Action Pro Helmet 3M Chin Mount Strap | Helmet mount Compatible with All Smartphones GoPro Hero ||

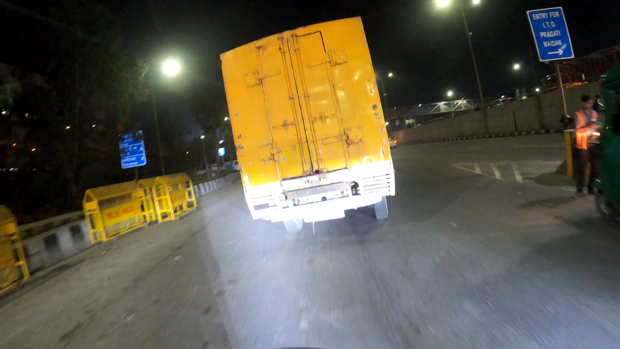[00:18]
उसको रिप्लेस करके मैंने अभी रिसेंटली परचेज किया था जिस पे अभी गोप्रो माउंट है, तो ये वाला माउंट मैंने परचेज किया था।
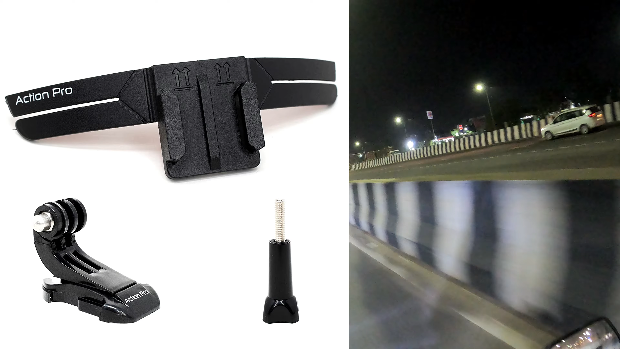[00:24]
ये वाला ये वाली रोड जो है बड़ी डेंजरस होती है, देखिए ये वाली रोड।
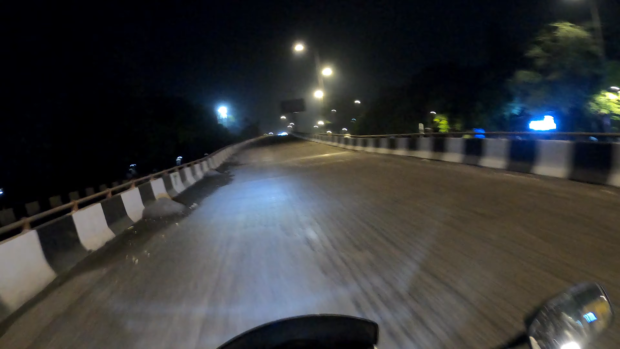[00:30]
खैर, चलाने वाले तो एसी भी चला रहे हैं और उसके बाद रजाई लेके सो रहे हैं, दैट्स अ डिफरेंट थिंग।
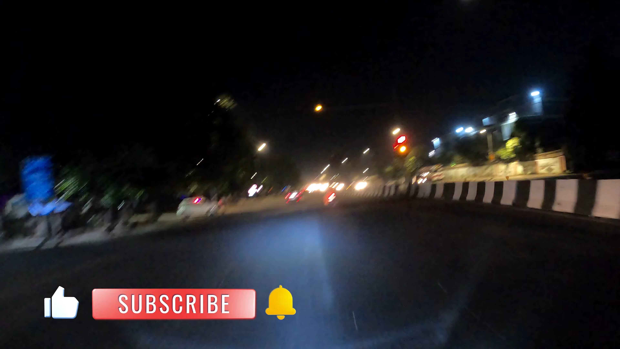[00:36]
सो हेलो, क्या हाल है?
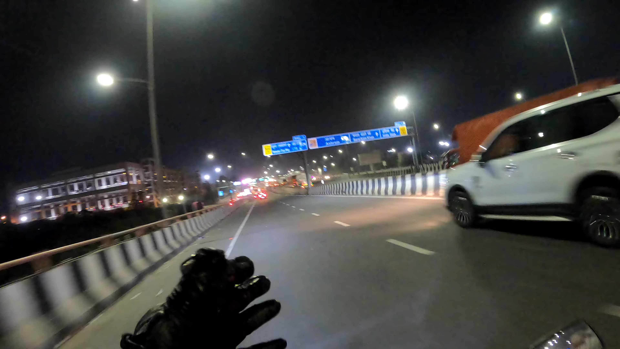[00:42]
और इस वक्त रात के बज रहे हैं 12 और मैं घूम रहा हूँ इस वक्त दिल्ली की सड़कों पे।
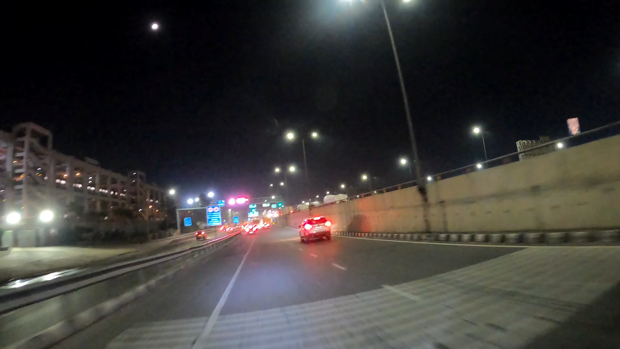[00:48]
एक्चुअली मैं एक ने ख़ास पुराने दोस्त से मिल के आ रहा था मैं, और वो रहता है नोएडा सेक्टर 62।
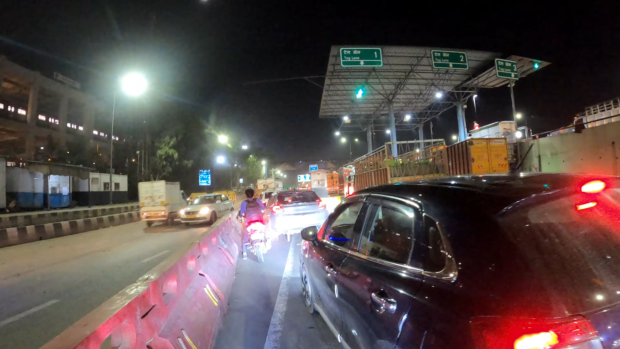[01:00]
तो यहाँ पे लग गया जाम। अच्छा, मैं क्या कह रहा था, एक्चुअली जो पुराना जो मेरा कैमरा माउंट था स्ट्रैप वाला, तो उसको मैंने रिमूव किया है।
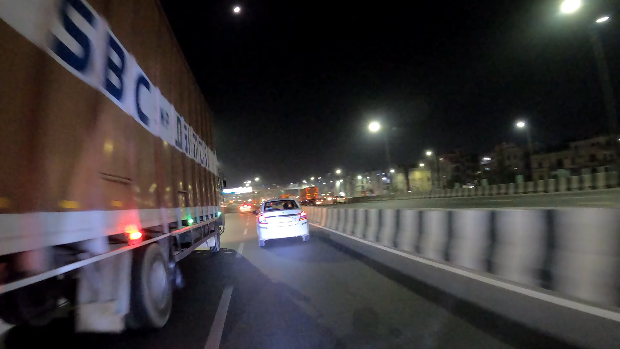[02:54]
So you can see the night view of Delhi. I'll also show you how I fix it up over the helmet outer shell and how it is sturdy for the GoPro. So today morning it was a rainy and yesterday also it was a heavy rain. Due to that the temperature is 23 or 24 something, which is pretty good if you compare the other years in the month of May.
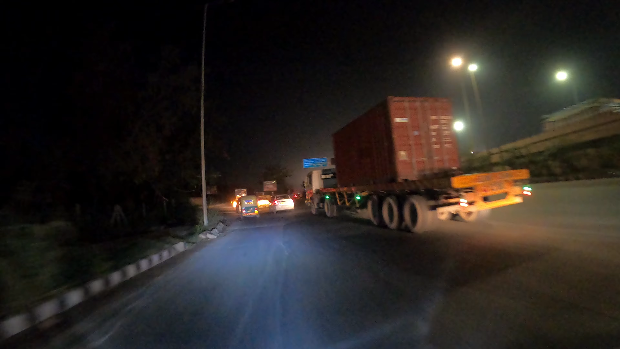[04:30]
So there are three bus terminus in Delhi. In the night we have to be very careful because heavy vehicular traffic.
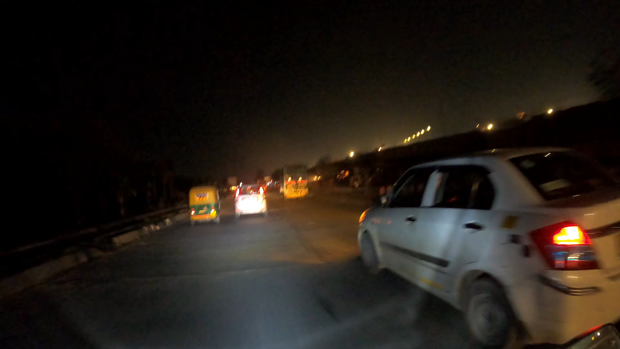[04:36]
My goodness, who will say that the time is 12:15? Who will say? So much of traffic still. Traffic jam, my goodness. Where shall I go?
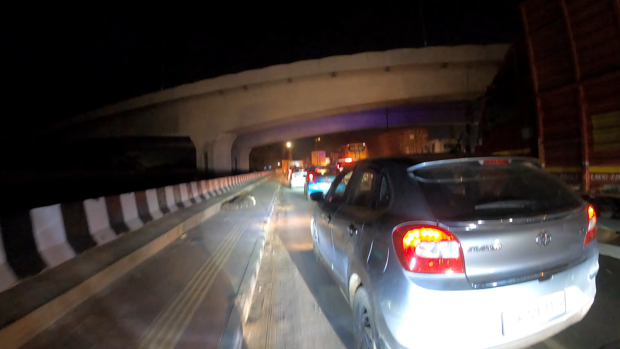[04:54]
I do not have another option. So much of traffic, so much. Is that, oh shit, is that close?
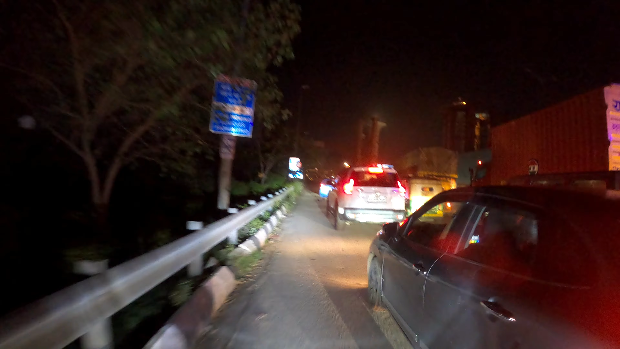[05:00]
My goodness. बारापुला इज क्लोज.
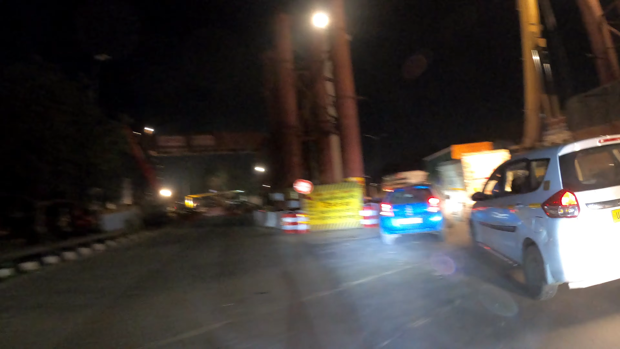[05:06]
ओ समथिंग इज हैपनिंग ओवर हियर. ओ बारापुला इज क्लोज.
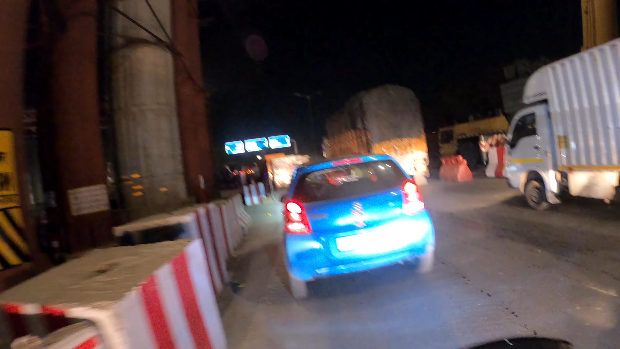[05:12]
सो द ओनली वे टू गो टू मूलचंद इज वाया आश्रम महारानी बाग. So that was the main reason of that few meter traffic jam.
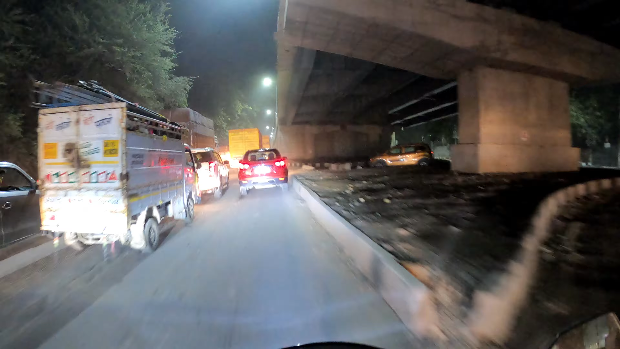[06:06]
A message for eternity, for everyone internally. I had some people burning me, but now they fucking learn to see. I ain't the one to fuck with, now they looking nervously. And I don't really care what you think of me respectfully. Oh shit, oh shit, oh. ये वाली रोड जो है बड़ी डेंजरस होती है. देखिए ये वाली रोड, ये इस तरीके से काट देते हैं रोड को. और ये रोड में ना पूरी पूरी की पूरी बजरियां हैं रोड में, और ये बजरियां बहुत दिक्कत देती है. ये बजरी बहुत दिक्कत देती है.
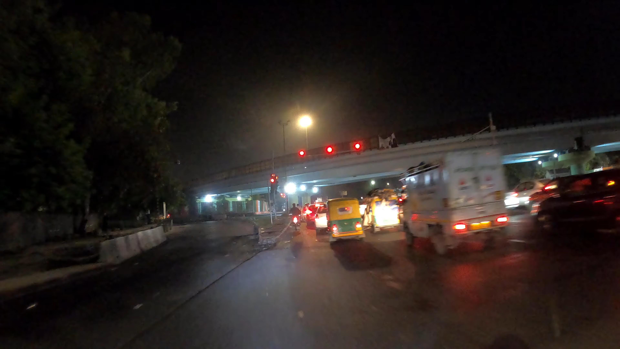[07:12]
चलिए अब यहाँ पर जो रेड लाइट है, लाल बत्ती है, यार इस पर इतना ज़्यादा मतलब जाम होता है ना जब शाम का वक्त होता है.